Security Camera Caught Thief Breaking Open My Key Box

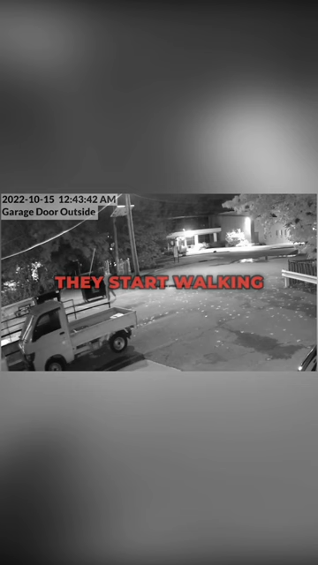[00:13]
They start walking, and I don't know why they're looking at the door or what they're looking at, but they're sneaking in, and here they come.
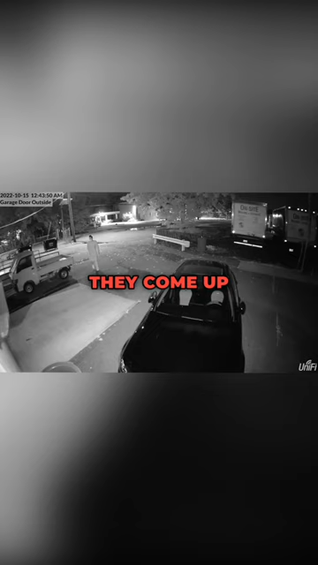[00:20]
They come up my ramp. They look at the Mercedes-Benz, then they take a peek to see if there's anything in it, and then let's try to break into the mailbox. Because there's nobody in the car, and success,